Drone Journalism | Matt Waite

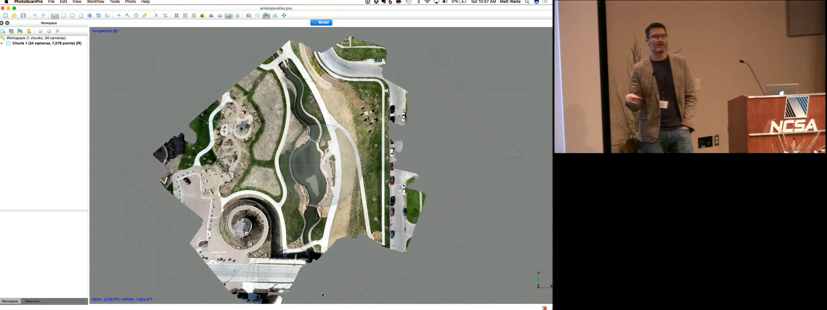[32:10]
You draw a little rectangle around where you want to go, Drone Deploy goes out, figures out exactly how wide it needs to fly in order to cover that whole area and you can build not only a map of that area but you can build three dimensional objects in there.
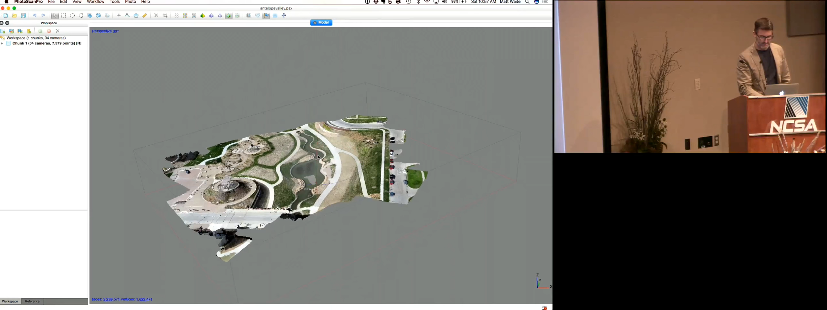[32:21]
You can build a complete three dimensional model of Antelope Valley Park here.
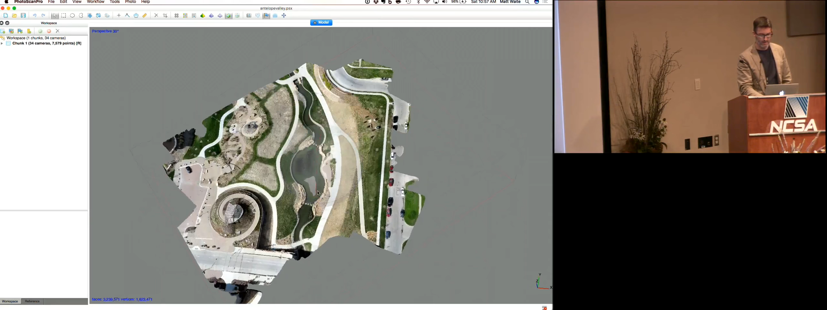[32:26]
Now we have taken this model and put it into virtual reality.